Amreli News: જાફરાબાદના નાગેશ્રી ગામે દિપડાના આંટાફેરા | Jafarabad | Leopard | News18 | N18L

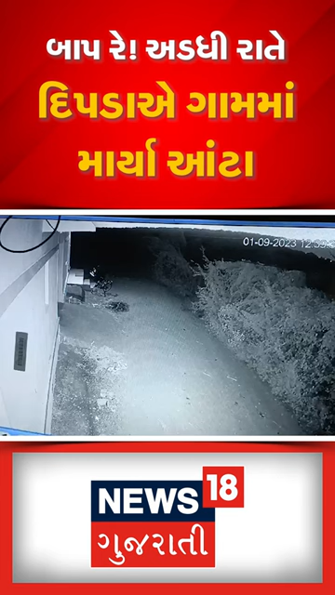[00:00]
अम्रेली जिल्लामा वन्य प्राणियोंनी संख्या दिन प्रती दिन वदी रहीचे। सीहू अने दिप्रा आक्रमक बनी रहाच्छ। त्यारे जाफराबादना नागश्वरी गाम खाते दिप्राना आंटाफेरा निकटना ससीटिवी मा केट थै।